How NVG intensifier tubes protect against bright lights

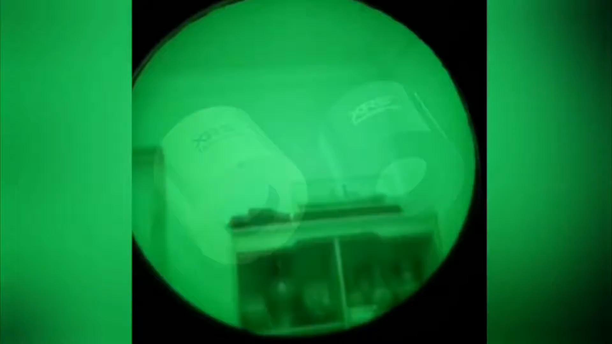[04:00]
The following footage were taken through Chinese NNVT gen 2 plus tubes,
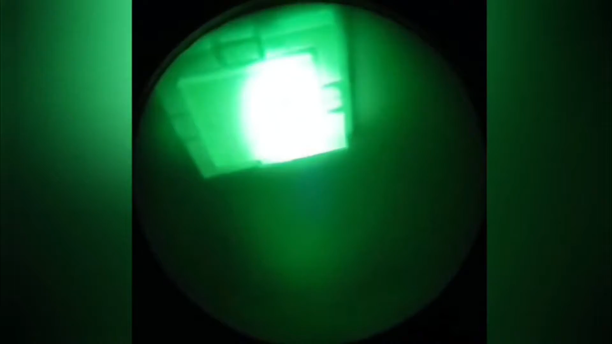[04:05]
which have incredibly robust bright source protection that allows them to stay on, even in rooms where their lights were switched on.
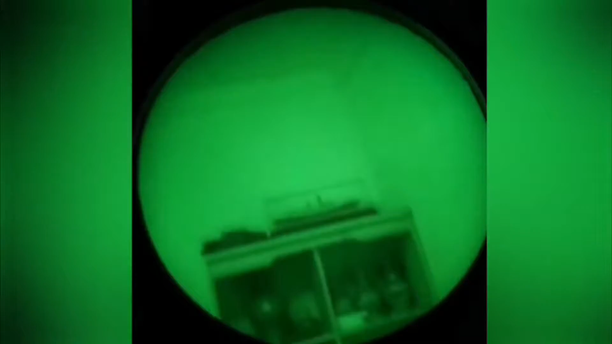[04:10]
However, bright source protection does have its drawbacks. Because it is reducing the voltage to the photo cathode, it also reduces the photo cathode sensitivity.
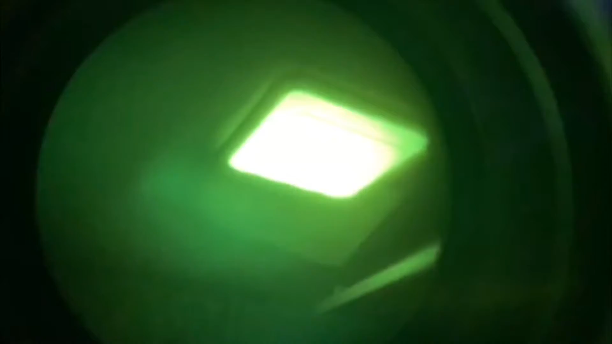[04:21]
This reduces the tube's contrast and resolution, and can result in a single point light source completely washing out a tube image.
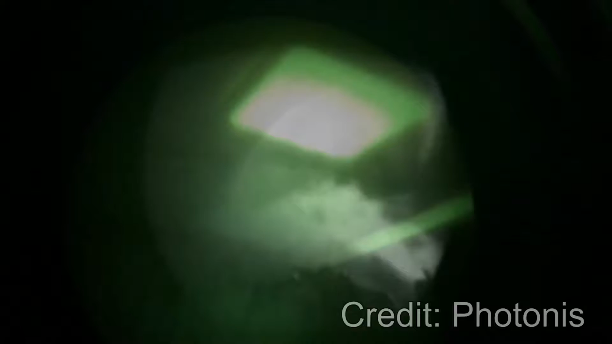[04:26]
This brings us to our next protection mechanism, auto gating.
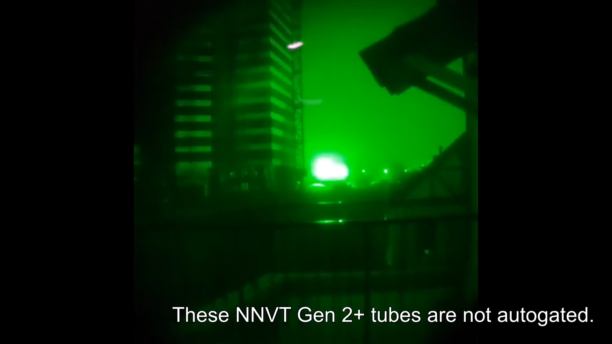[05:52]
Often times, bright source protection alone is sufficient to protect modern gen 2 plus tubes against even extremes of bright light exposure.